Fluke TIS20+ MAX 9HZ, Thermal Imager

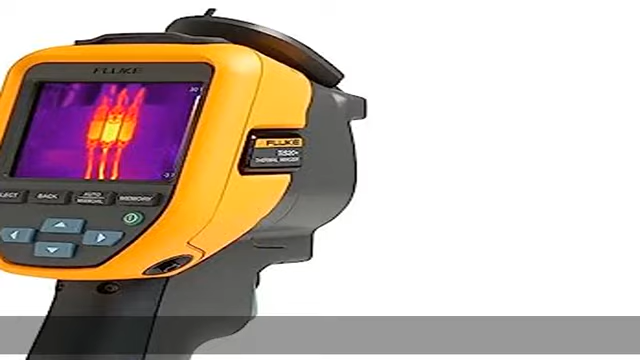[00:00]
About this item Fluke IR Fusion, simply slide your finger across the screen to adjust the level of infrared that you need.Battery life,
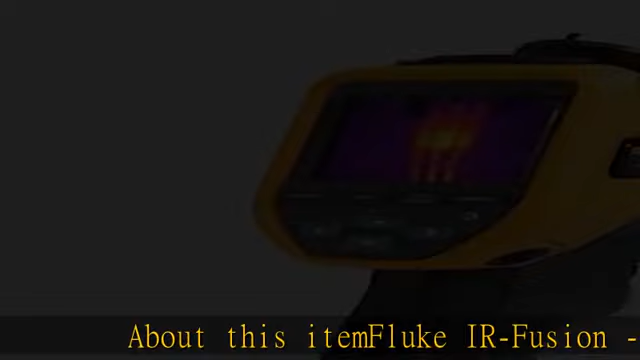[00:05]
over 10 hours of battery life.Rugged reliable tool,
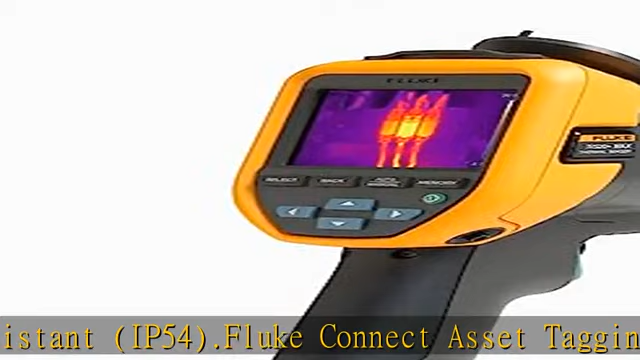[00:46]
scan a QR code and automatically sort your thermal images by asset.